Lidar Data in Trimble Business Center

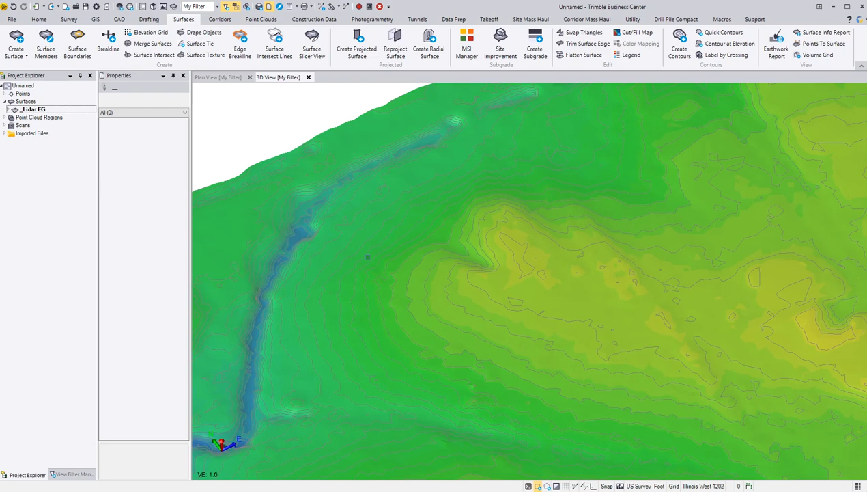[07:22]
And then if I hold down the shift and control and use my wheel, I can exaggerate that scale if I wanted to, if I wanted to see it.
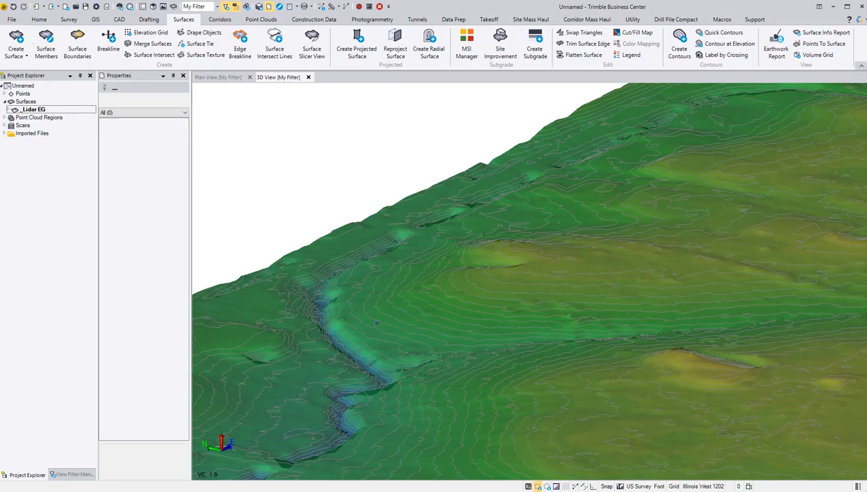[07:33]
I can go back down to vertical exaggeration of 1. And at the same time, if I want to do a surface slicer here, at the top here, there's a surface slicer.